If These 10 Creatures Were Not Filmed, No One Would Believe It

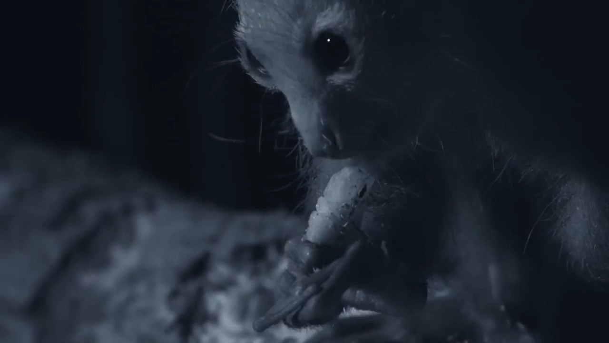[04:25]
It has a ghostly aspect, which has lent its name, the word lemur, meaning night spirit in Latin.
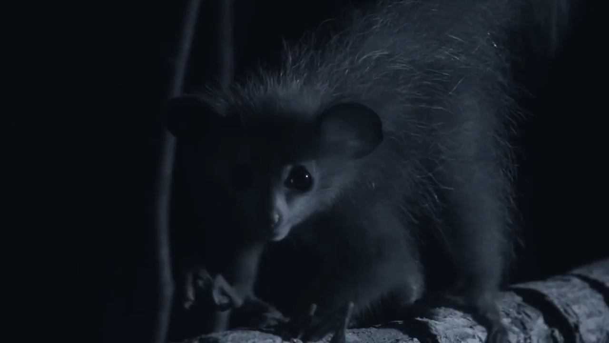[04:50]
Ai-ai lemurs have very large eyes, and well-developed senses of both hearing and smell, allowing them to survive in total darkness. They are found in the jungles of Madagascar, and are in danger of extinction. Horseshoe Crab